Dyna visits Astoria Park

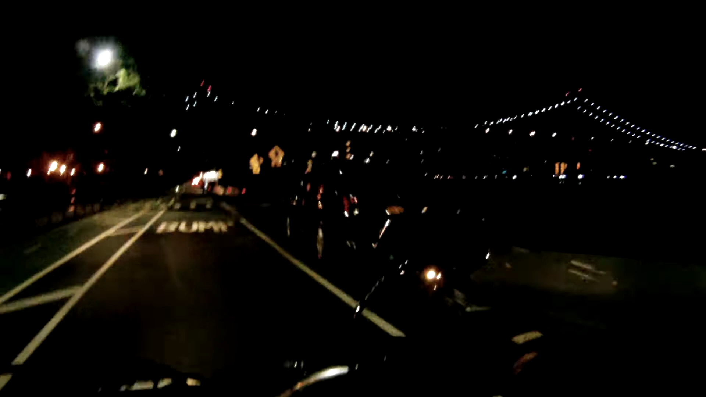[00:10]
Here's Astoria Park. Coming here since, like, 1990. Maybe even before then. Oh, nice bike.